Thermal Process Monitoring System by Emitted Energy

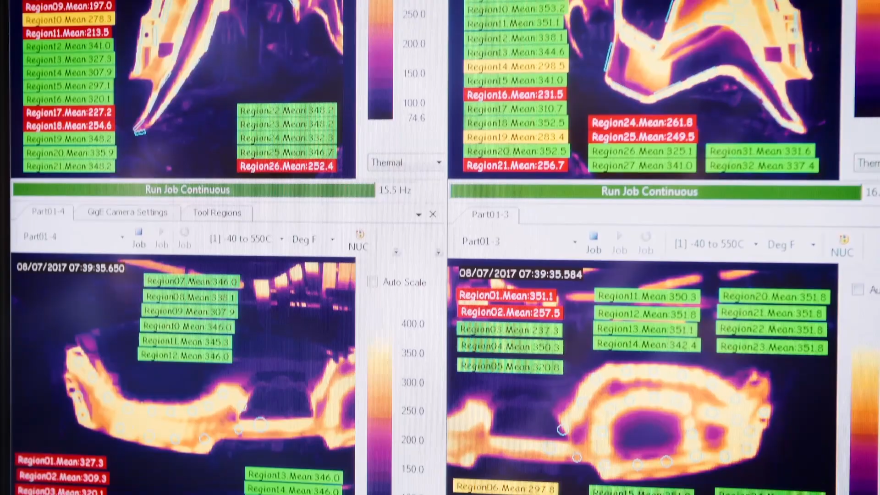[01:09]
we evaluate over 100 individual precise critical weld points on the part.